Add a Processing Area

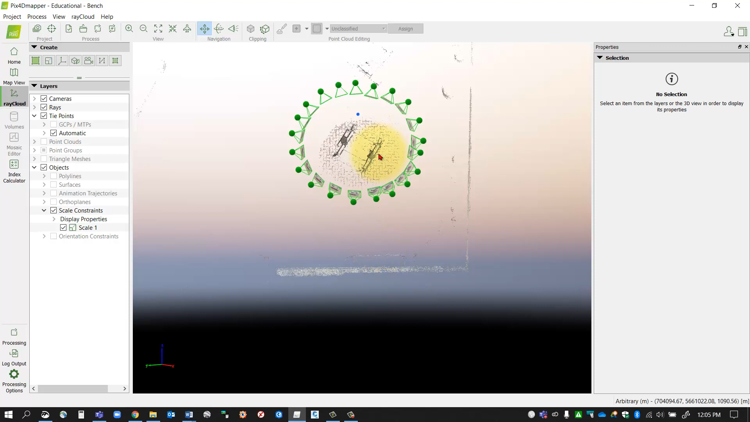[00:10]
my data set so you'll notice here I'm going to pop over into the ray cloud if I'm not already there and this button will be grayed out if you have not done the initial processing yet but
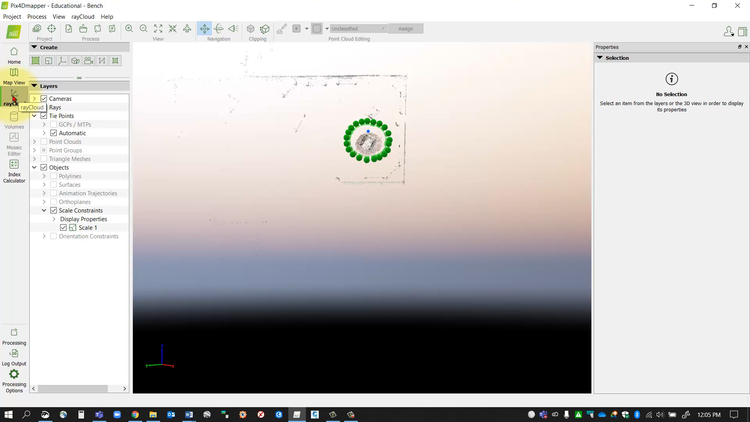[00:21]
once you have then that should be available to you and I'm just going to go into the ray cloud pulldown I'm just going to turn off the sky so we can see my data a little bit better but
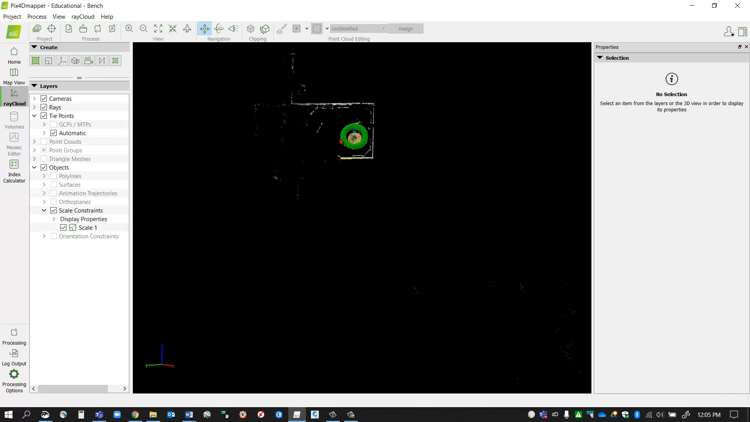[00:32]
here you can see where my cameras were positioned and how they notice you can click the little button and it'll show you all the massive tie points here that it's generated
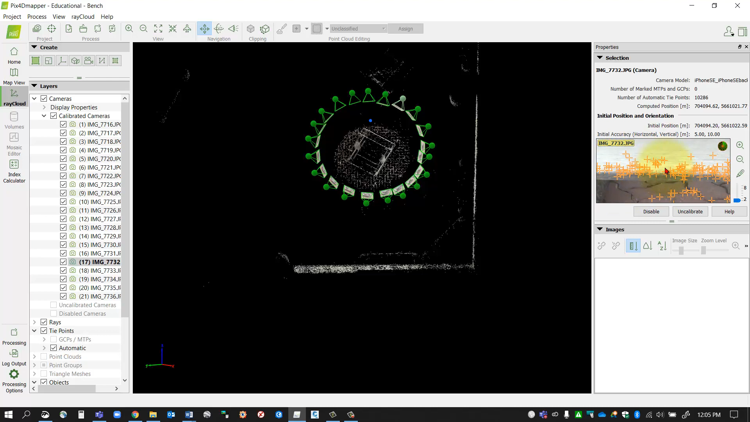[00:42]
on all my different objects try to stitch it together but you can take a look at those as well but also notice that if I zoom out I've got all this residual data that was captured and I want to remove that so it's not included in the point cloud data when I'm finished so by creating a boundary around my area of interest that'll do a few things number one it will decrease the processing time it will also
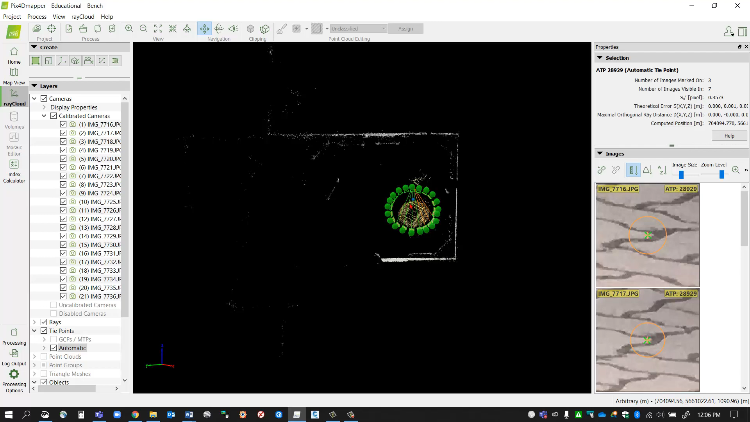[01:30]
have me avoid doing excessive editing later because if I don't add in a processing area boundary now I will have to go and manually exclude all this stuff later so I'm going to add in a boundary at the moment so what I'm going to do is I'm going to make sure I'm in the ray cloud and on my create toolbar I'm going to click
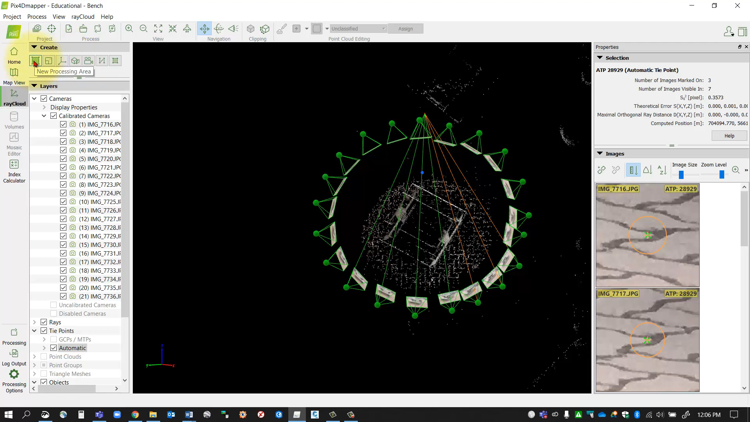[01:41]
my new processing area button and here I'm just going to stitch out a boundary
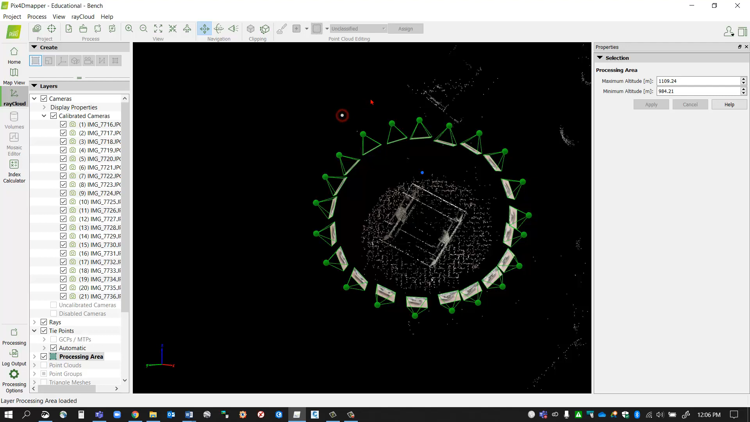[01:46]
around my edge so I'm just going to come around and pick left click around my area make sure you're including the cameras okay so you want to exclude as much as you can but include all of your camera information in the boundary so everything outside of this boundary will be excluded from the processing so pick your last point and when you're finished right click and that will define the boundary so it might look a little bit funny but you'll notice that when I zoom out it did in fact